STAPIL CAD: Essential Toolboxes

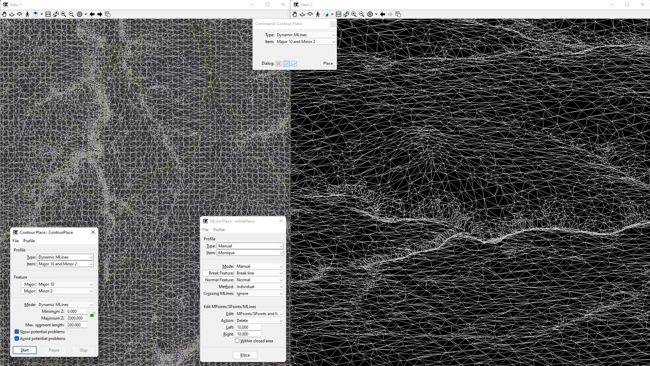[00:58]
Here I'm showing you an example of inserting a break line into existing topology.